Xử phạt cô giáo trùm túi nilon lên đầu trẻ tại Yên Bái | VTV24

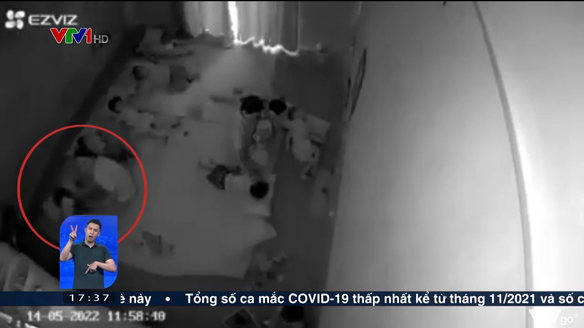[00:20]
Khoảng 12 giờ cùng ngày, thấy một bé tiểu tiện ra quần, khóc không ngủ, rỗ không nín. Cô giáo đã lấy một túi ni lông màu đen, chùm vào đầu bé và dùng tay đánh vào mông cháu bé.